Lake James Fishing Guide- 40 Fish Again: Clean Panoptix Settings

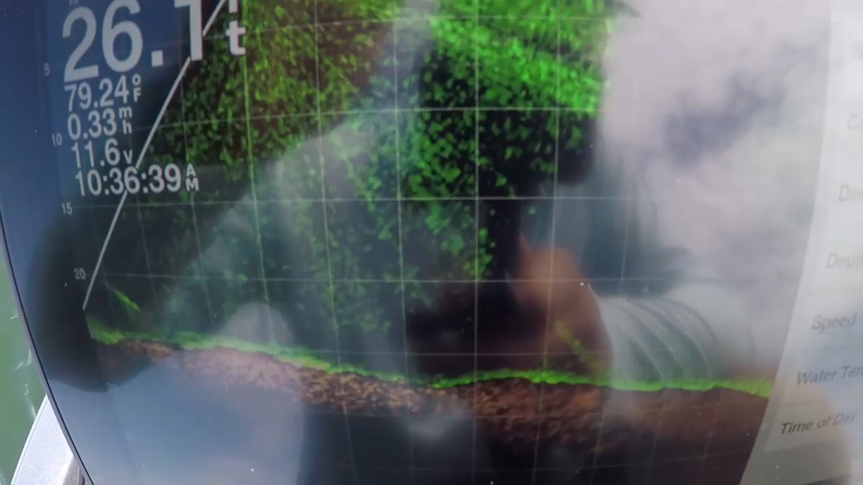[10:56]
On screen: water 79.24°F
because it just gives me a good point of reference when I'm casting stuff.
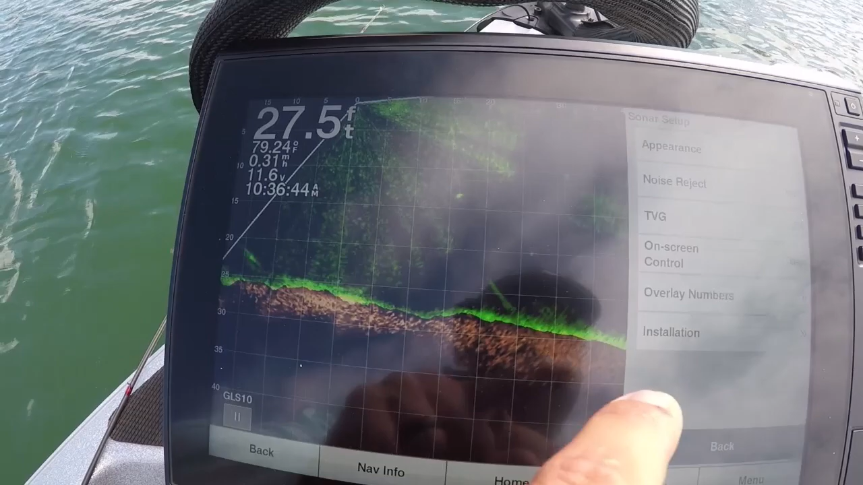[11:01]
On screen: depth 27.5 ft
But then another thing is, if I go to installation, I got orientation forward.
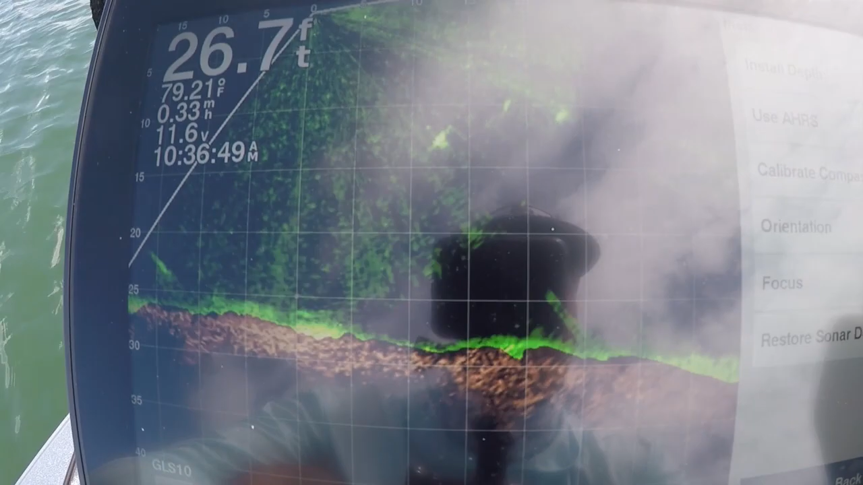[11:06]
On screen: depth 26.7 ft
If I was gonna look down, I would aim the Panoptix transducer down.
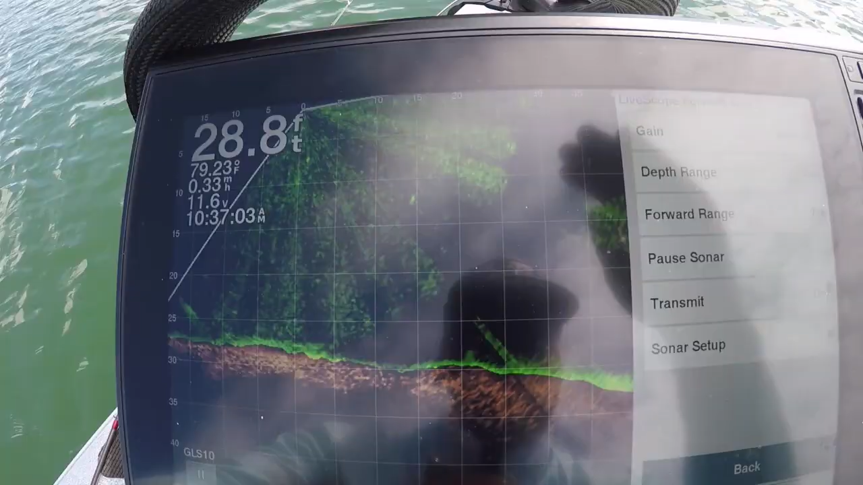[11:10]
On screen: depth 28.8 ft, water 79.23°F
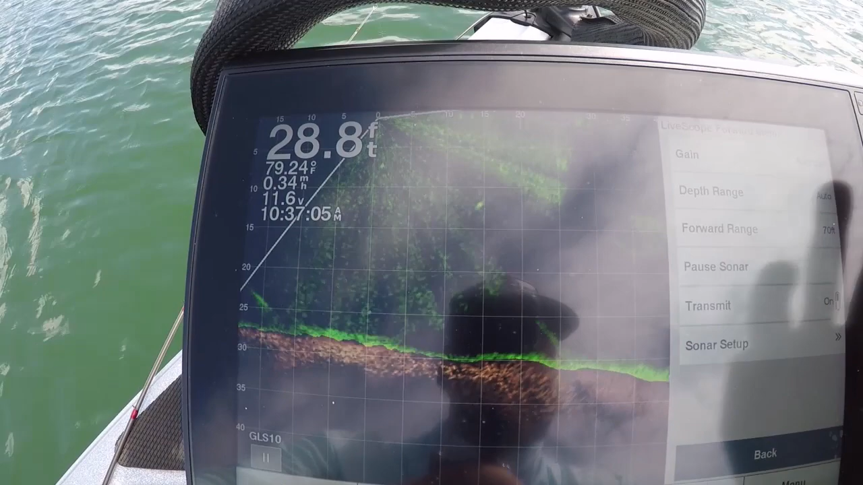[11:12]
On screen: depth 28.8 ft, water 79.24°F
But another thing is, when I go to sonar setup, appearance to me is huge. And this is the color gain.
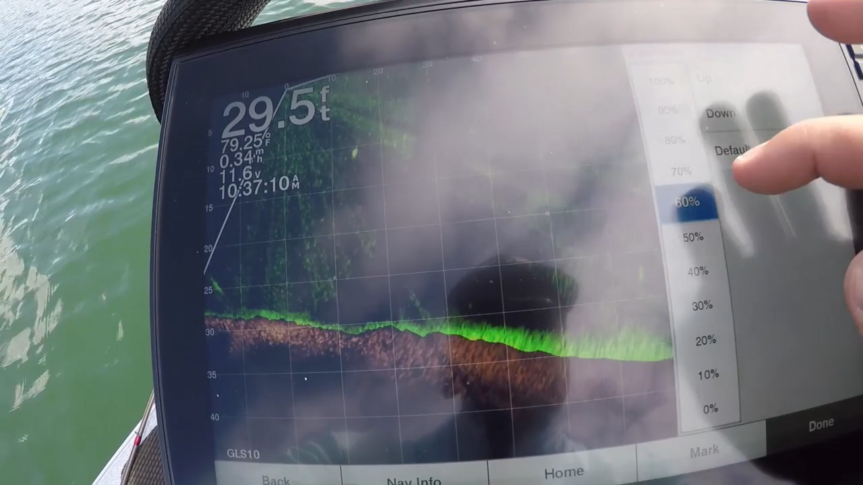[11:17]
On screen: depth 29.5 ft, water 79.25°F, speed 0.34 mph
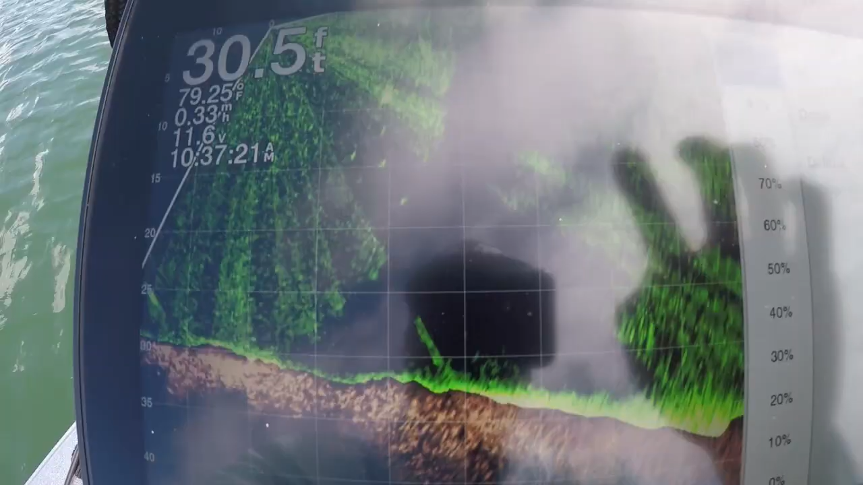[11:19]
On screen: depth 30.5 ft, water 79.25°F, speed 0.33 mph
So like, if I turn this up, when I turn up the color gain, it gets real fuzzy.
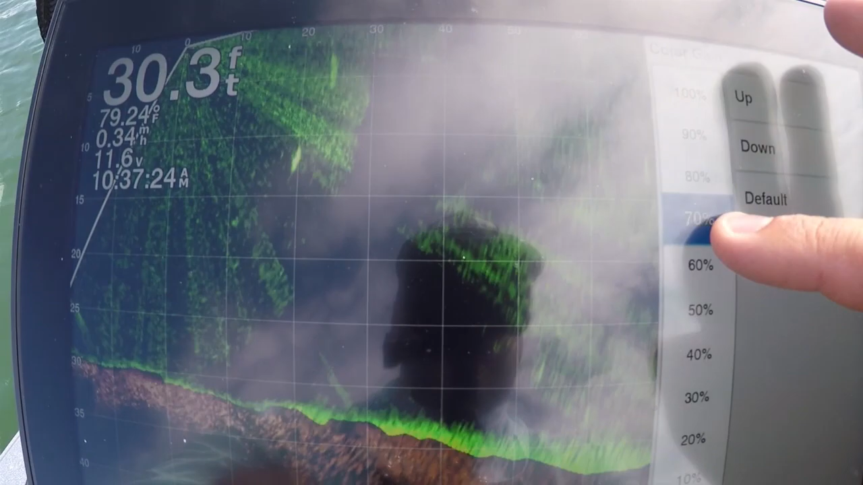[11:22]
On screen: depth 30.3 ft, water 79.24°F, speed 0.34 mph
I take my color gain and I keep it around 60%, really 55-60%, and it gets definitely less clutter.
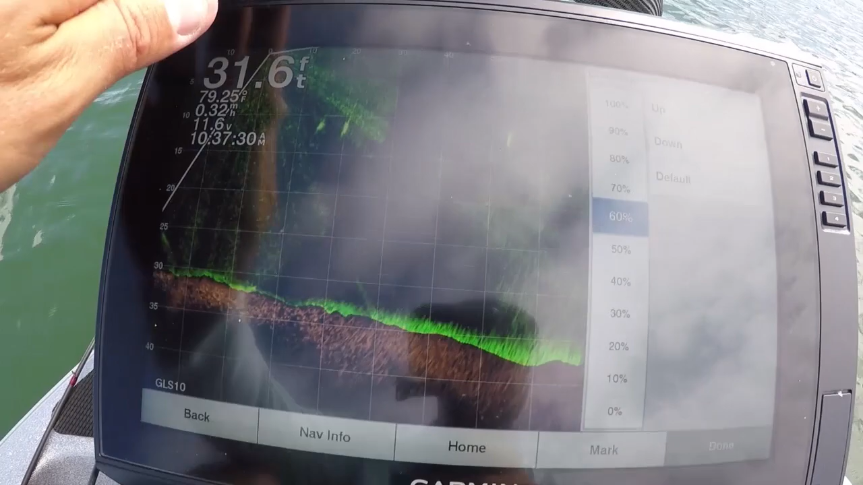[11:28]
On screen: depth 31.6 ft
I might even take it down some even more.
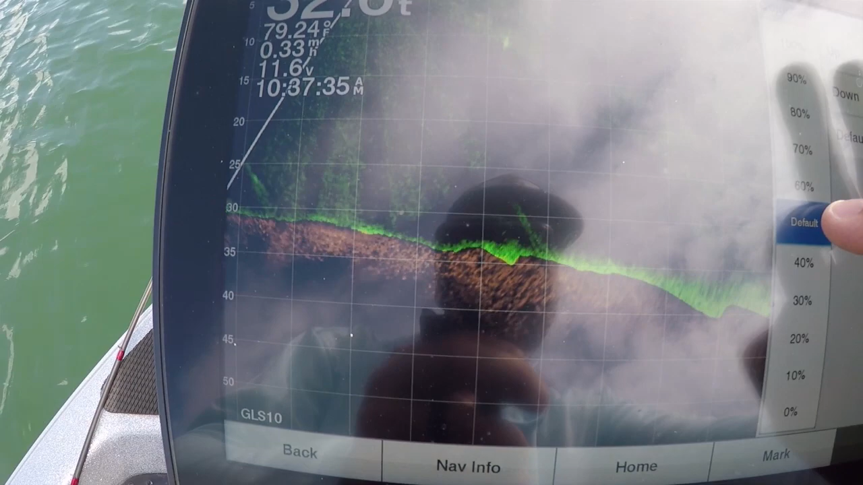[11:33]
On screen: water 79.24°F
And essentially that's gonna be kind of your sensitivity with the color gain.
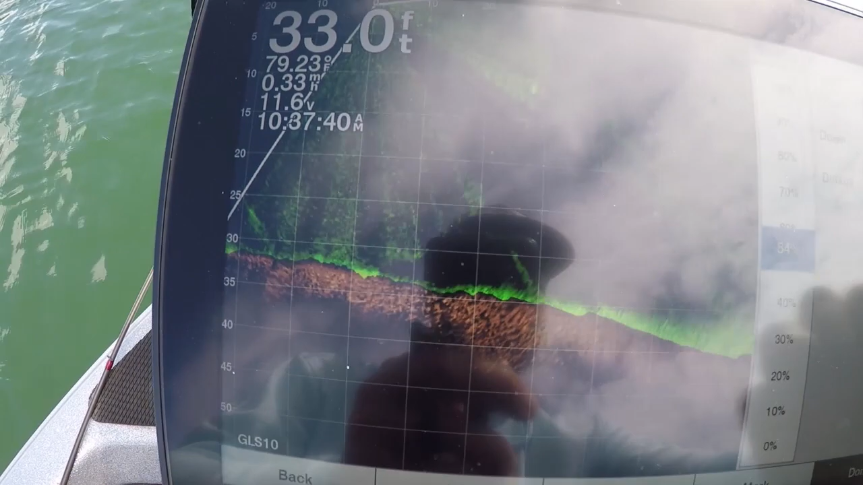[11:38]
On screen: depth 33.0 ft, water 79.23°F
So then I go done there, go back to sonar setup, go back to appearance.
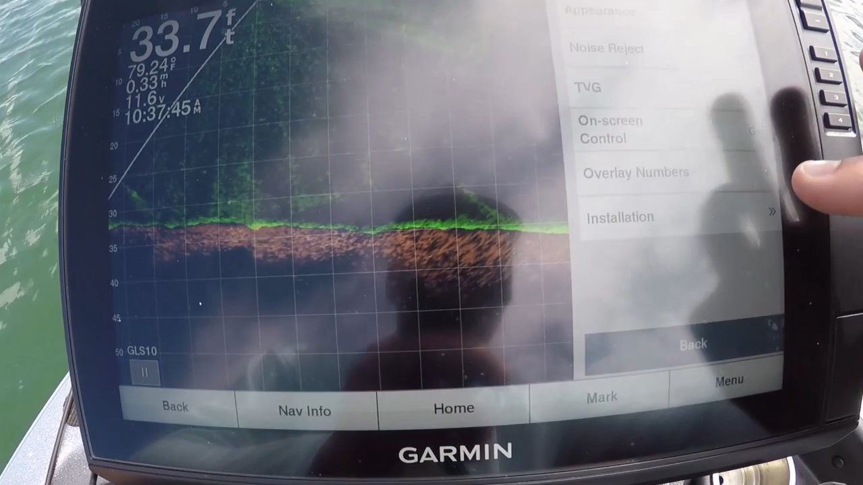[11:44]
On screen: depth 33.7 ft
So bottom fill, if you don't like the bottom fill, so this is the bottom.
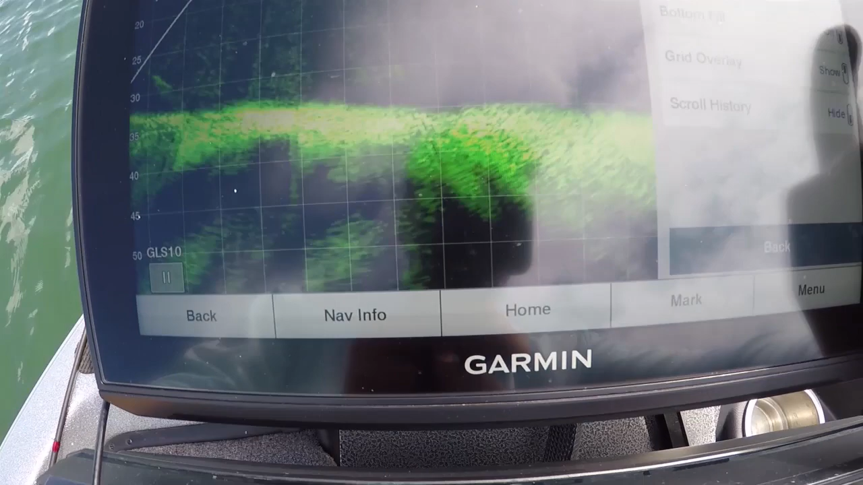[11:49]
I like to put the bottom fill on so you have a very discernible bottom.
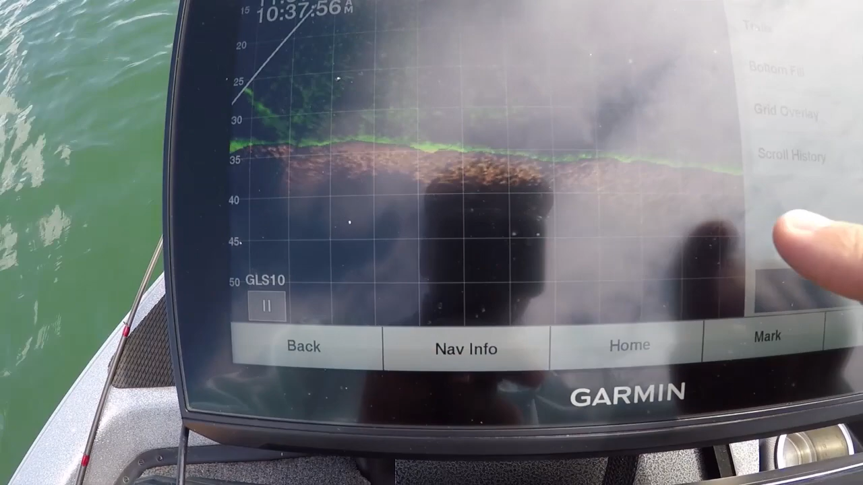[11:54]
So you're like, okay, that's the bottom. Because a lot of guys, if your bottom fill's off, a lot of guys are like, oh, is that bait?
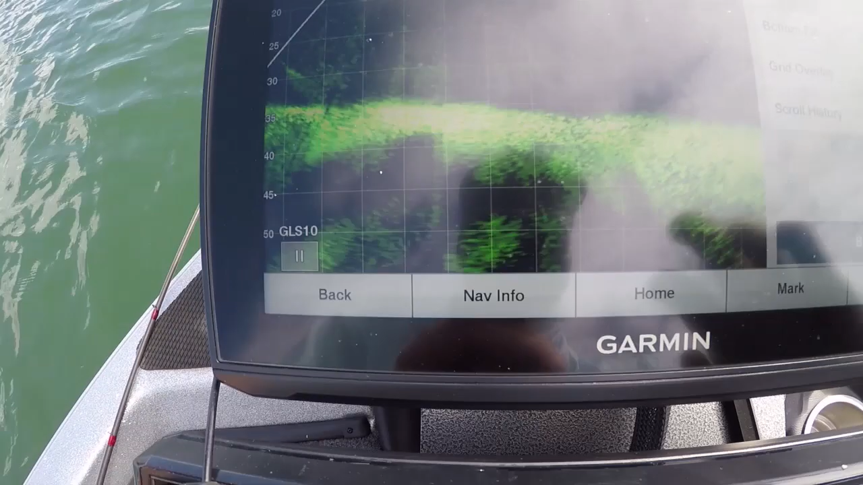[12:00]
Because there's, you know, more black down here.
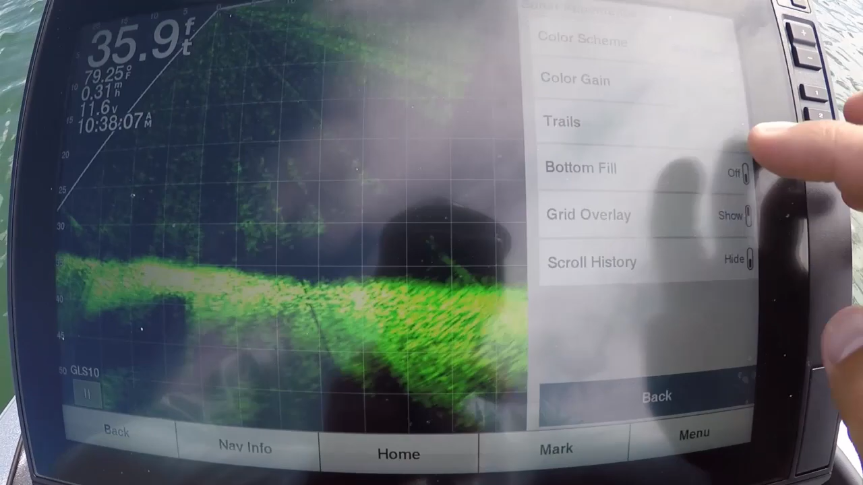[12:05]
On screen: depth 35.9 ft, water 79.25°F, speed 0.31 mph
But if you put your bottom fill on, now you see a very distinct bottom. I like the grid overlay.
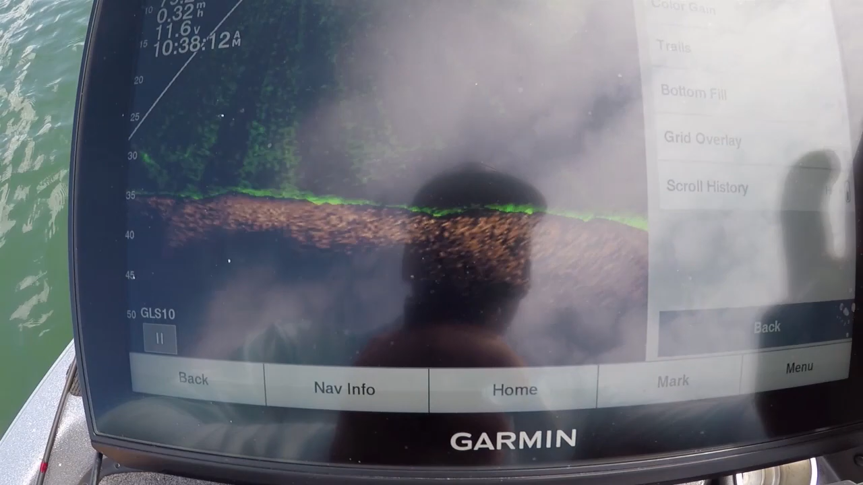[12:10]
If you hide the grid overlay, you know, it looks really, really clean, but I like the grid overlay
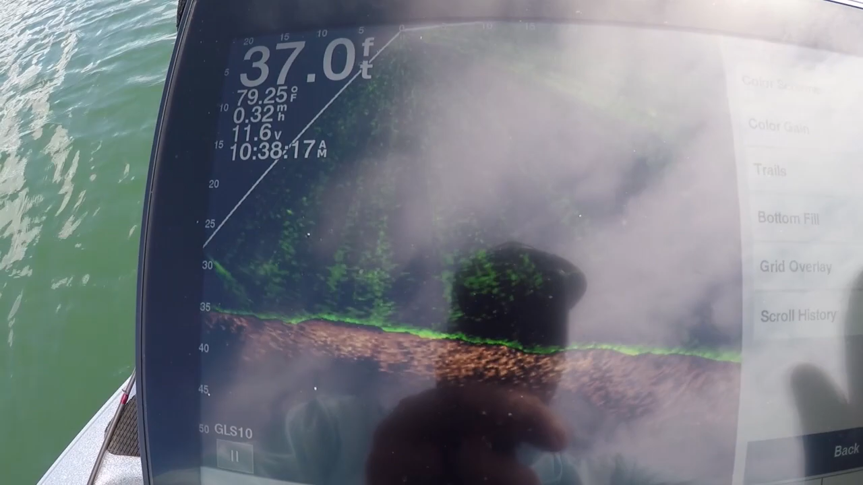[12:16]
On screen: depth 37.0 ft, water 79.25°F
because, once again, it gives me a point of reference and everything.
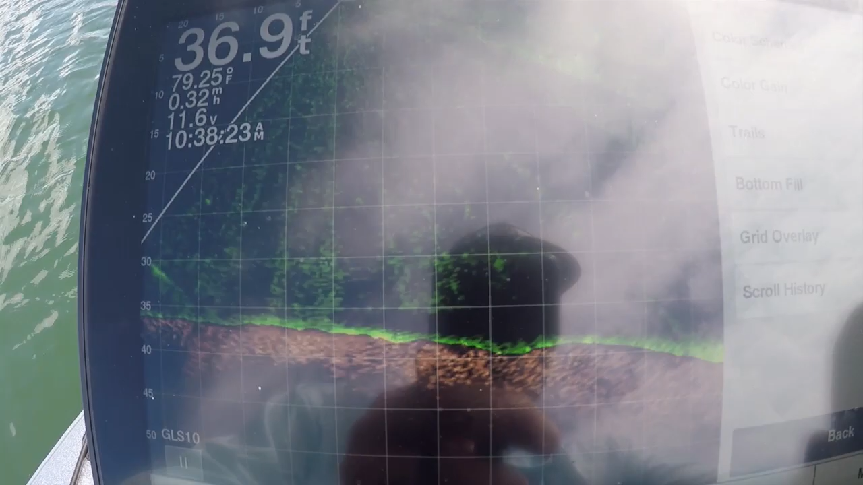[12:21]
On screen: depth 36.9 ft, water 79.25°F, speed 0.32 mph
And then I do hide scroll history. And essentially all I'm doing, you know, like I said, is just keeping it rocking and rolling out here.